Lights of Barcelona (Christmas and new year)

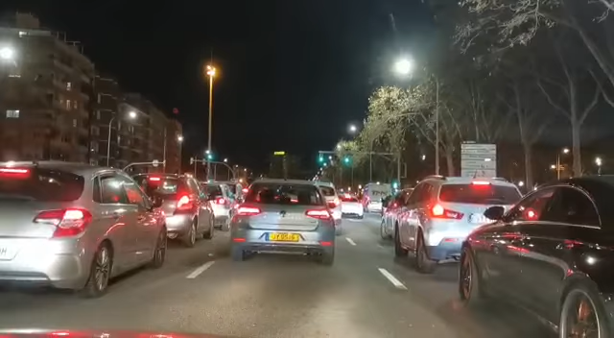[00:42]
تو کرسیمس تو گزر گیا ہے اب نئے سال کی تیاری ہے آج آخری دن ہے نئے سال کا تو یہ ہم جا رہے ہیں بارسلونہ کی طرف
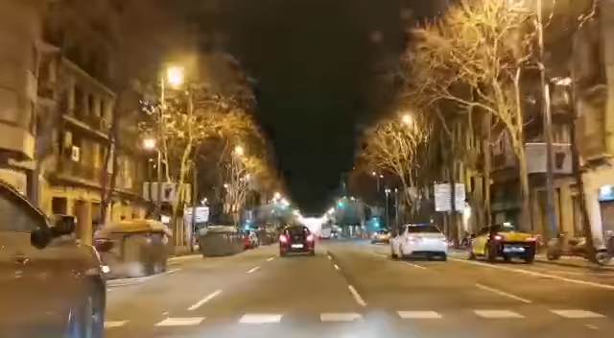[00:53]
تو یہ نارمل ہے ادھر کوئی لائٹنگ نہیں وہ آگے لائٹنگ نظر آ رہی ہے یہ لائٹنگ تقریباً ڈیڑھ ماہ تک رہتی ہے بارسلونہ میں آر سال لائٹنگ کی جاتی ہے لیکن اس
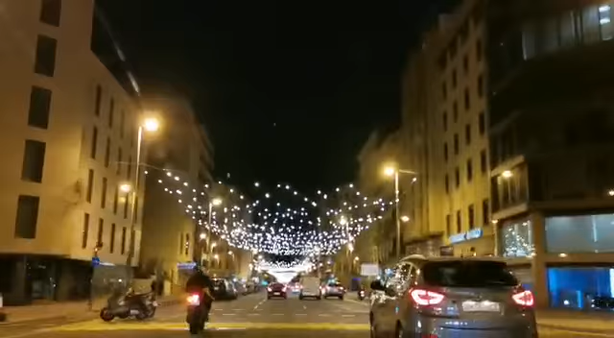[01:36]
تو یہ مختلف گلیوں میں کافی اچھی لائٹنگ کی ہوئی ہے
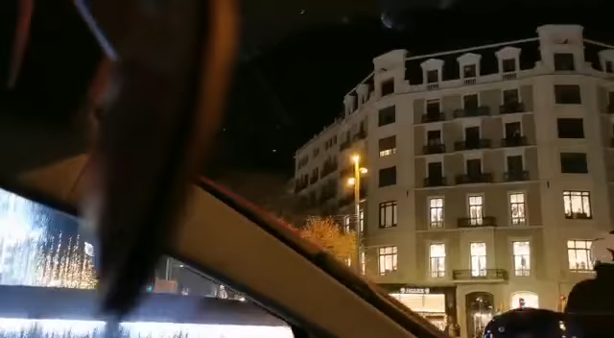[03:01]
یہ دیکھیں آگے فوارہ ہے اس کے آگے بھی لائٹنگ ہے یہ بارسلونہ لکھا ہوا ہے لائٹنگ میں
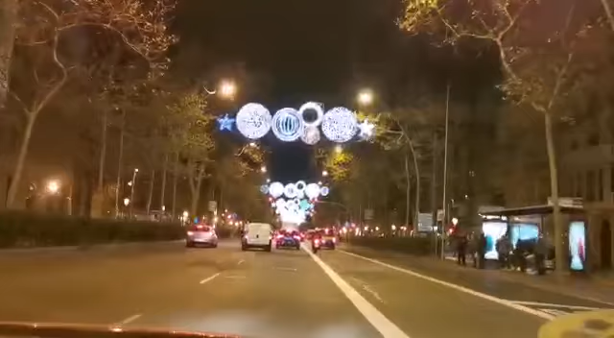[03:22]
یہ لائٹنگ تقریبا ابھی کچھ دن رہے گی دس جنوری تک تو تقریبا رہتی ہے
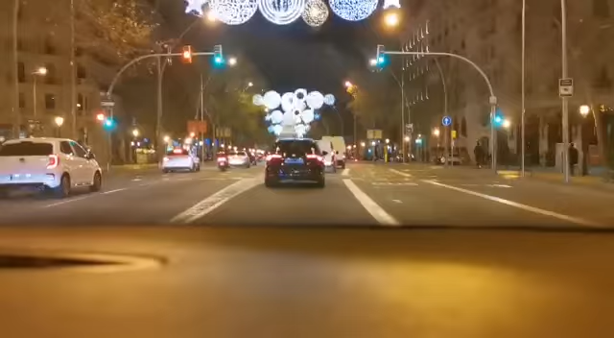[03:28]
بہت خوبصورت ہے لیکن گلیاں خالی ہیں کوئی ٹوریسٹ نہیں
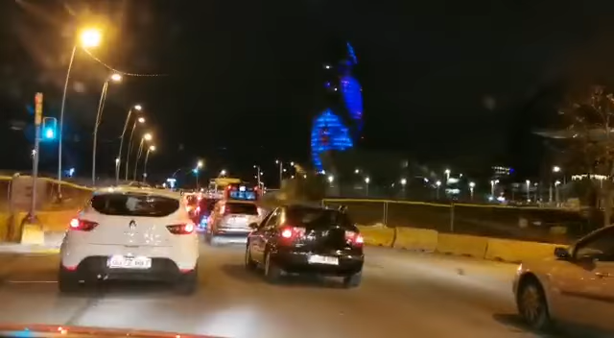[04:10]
یہ دیکھیں جی ہر جگہ مختلف رنگ ہیں